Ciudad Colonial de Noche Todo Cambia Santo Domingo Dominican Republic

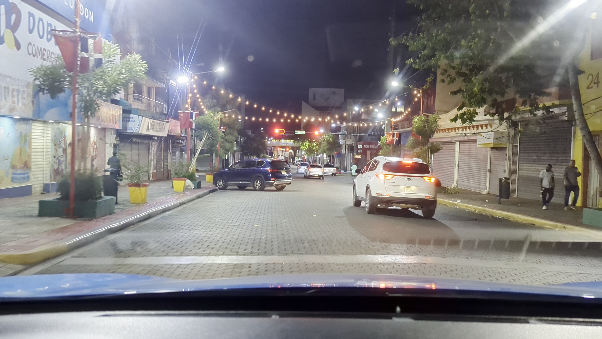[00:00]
Hey, bienvenido a un nuevo video de su canal Bejar en mi Pi, aquí estamos ahora aquí en este segmento Santo Domingo de noche, en el barrio chino, pero de noche totalmente desierto, desierto, sí señor Hay algunos establecimientos nocturnos, ¿verdad? Pero los demás están un poco, están cerrados todos Y vamos también a entrar por aquí a la zona colonial, pero de noche, sí señor A petición este video, pues yo me recuerdo como lo están pidiendo en el canal
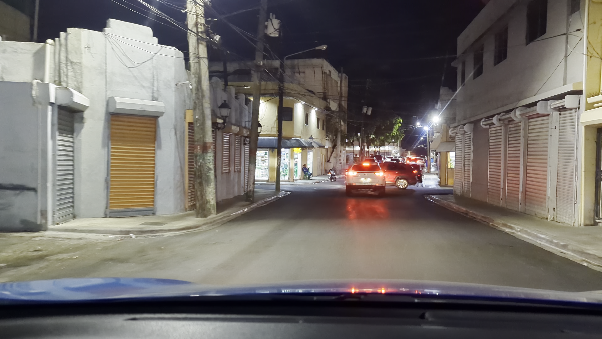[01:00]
Y suscríbase Vamos a llegar a más, vamos a llegar a más, mientras más lejos llegamos Sí señor, estos nombres no los recuerdo, no los estoy leyendo, así que Deje el mapa
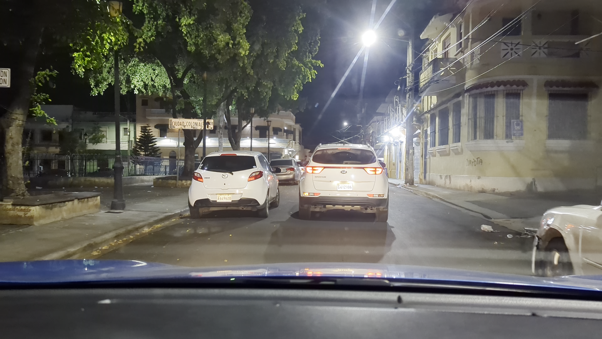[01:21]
Pero, usted dígame Estamos en la primera ciudad de América Zona colonial
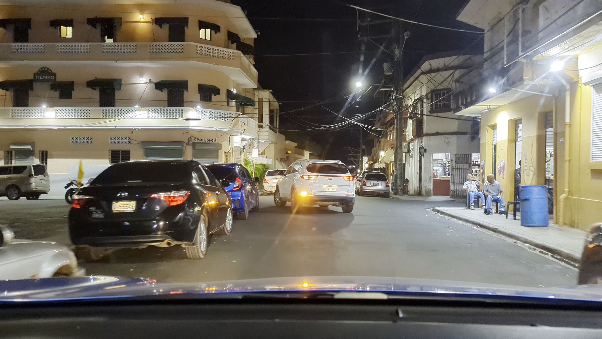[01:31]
Sí señor Si se ve de noche esto por aquí Recuerde que si su celular se prende la pantalla y coge un brillo de repente No se asuste, no se asuste, no se asuste Es que estamos grabando en otro formato de video HDR Los colores se ven más vivos Más vibrantes ¿Verdad?
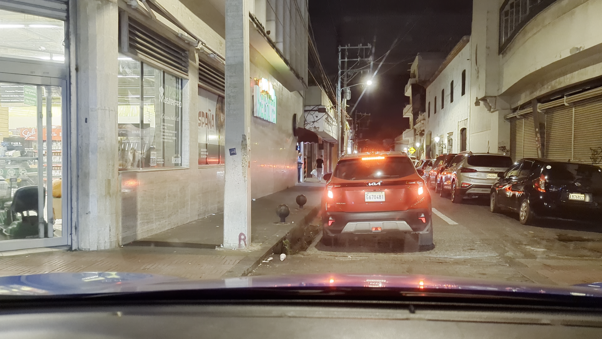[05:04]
Seguimos grabando Ciudad colonial De noche Vamos a ver Ahora por donde Subimos Supermercado Nacional Abierto Esta obra Ahí Que taponazo
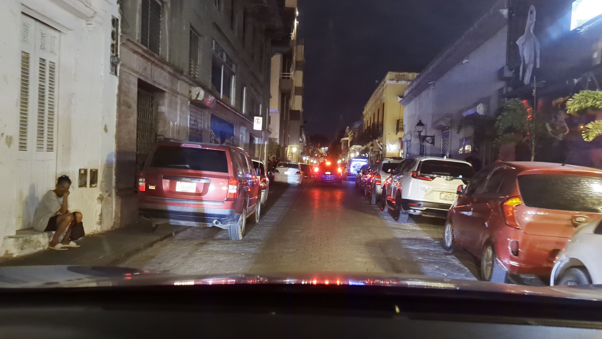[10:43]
así se ve la zona colonial de noche ¡Ay, ay, ay!
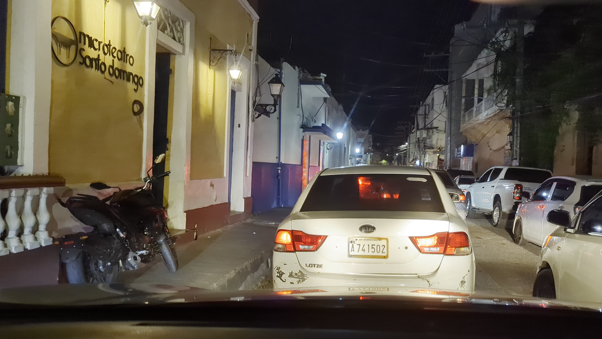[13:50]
seguimos aquí zona colonial pero de noche microteatro santo domingo ahí donde están saliendo esos demonios